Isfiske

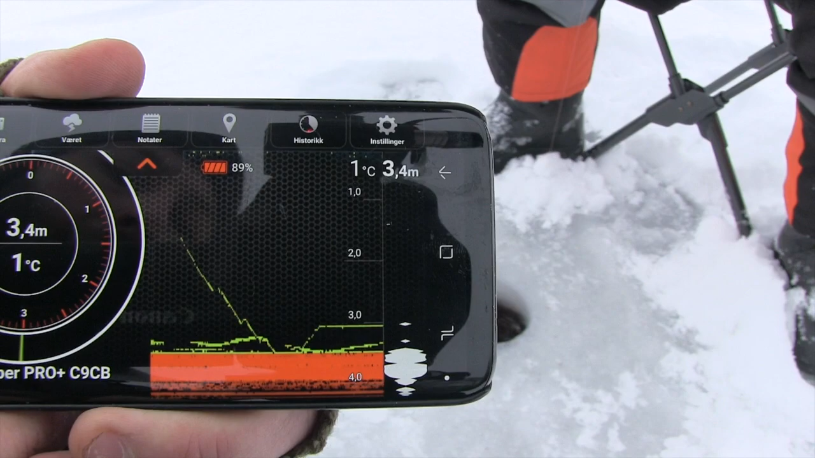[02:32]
On screen: depth 3.4 m, water 1°C
Nå kommer det fisk. Den stiger opp på mormyrskaen din. Der. Ja, jeg ser det. Smelter det sammen. Sett et ordentlig tilslag.
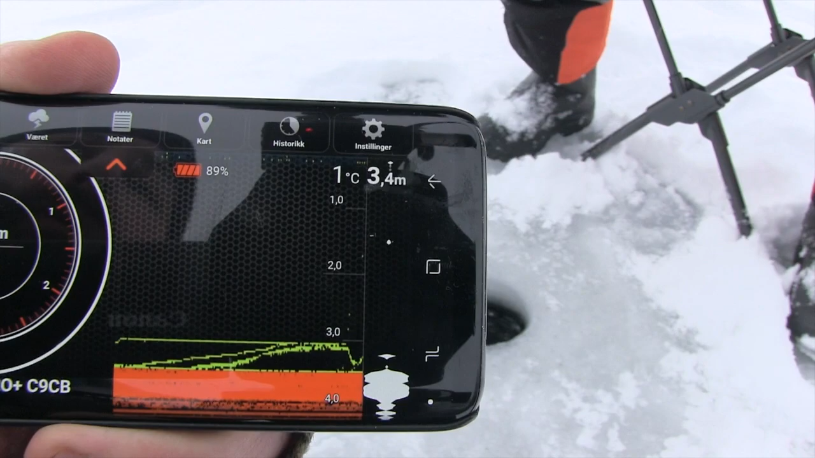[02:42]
On screen: depth 3.4 m, water 1°C
Der da. Der. Lille der. Oi, oi, oi, oi. Det er ikke rart det er vanskelig å få kroka dem, vet du. Men,
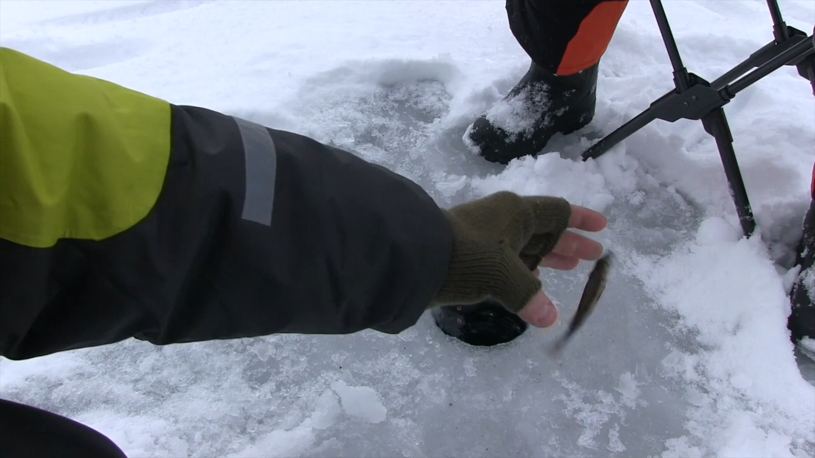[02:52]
når det er så vanskelig forhold som nå, så er jo den der ekkolodden der, den deeperen, den er genial. Fordi du klarer også å se hvordan...
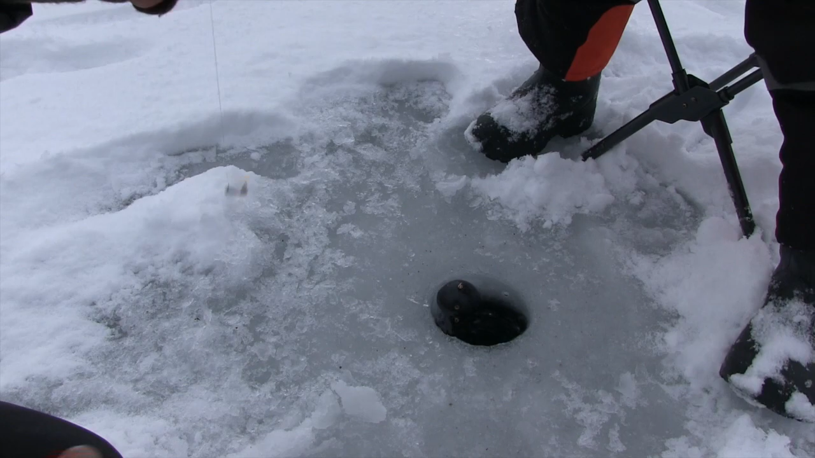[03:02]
Du skal få trigget fisken til å ta. Skal jeg slippe den igjen? Slipp den igjen, så ser du den lurer. Den håper litt større enn, kanskje? Det er så enkelt og genialt.
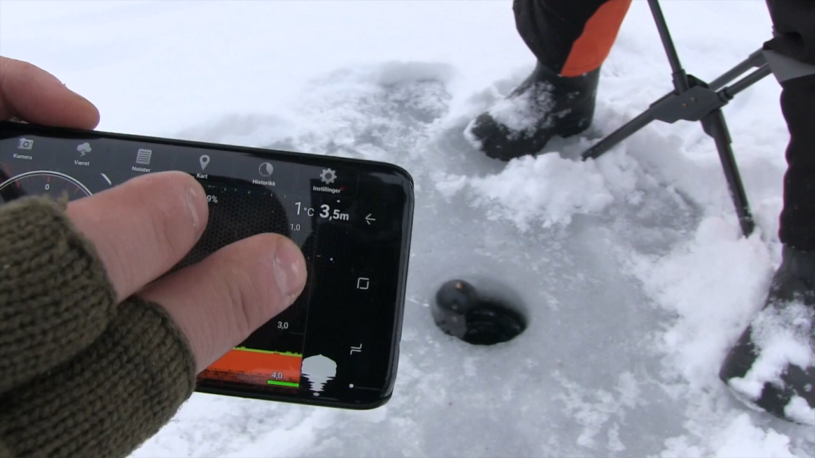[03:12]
On screen: depth 3.5 m
3,5 meter, der ser du mormyrskan til Lukas kommer nedover, den hvite prikken til høyre der. Og den dropper ned. Der. Nå er den nesten på bånd. Løfter du den opp igjen, Lukas. Sånn.
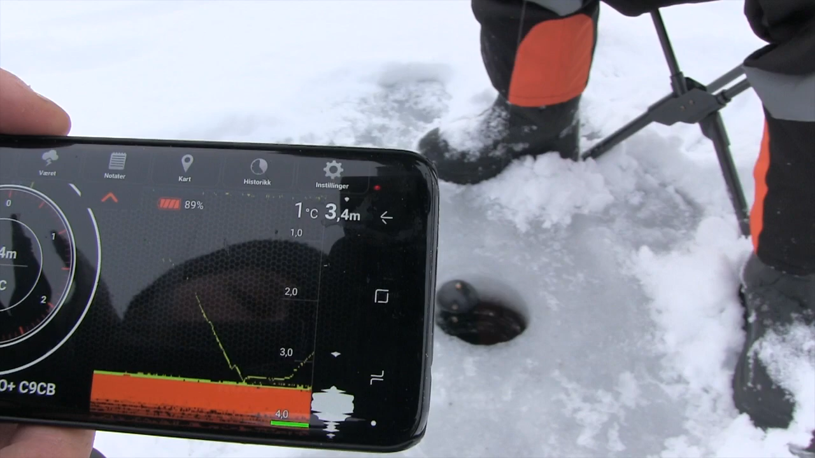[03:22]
On screen: depth 3.4 m, water 1°C
Kom litt lenger ned. Sånn, ja.
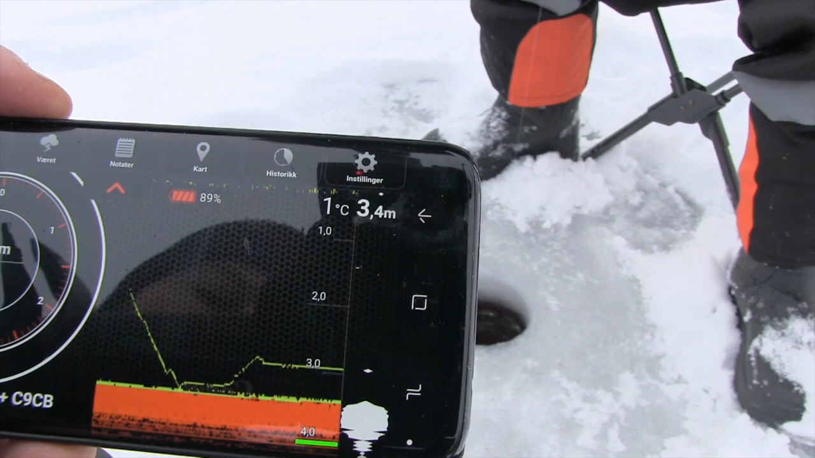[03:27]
On screen: depth 3.4 m, water 1°C
Der er den fin, vet du.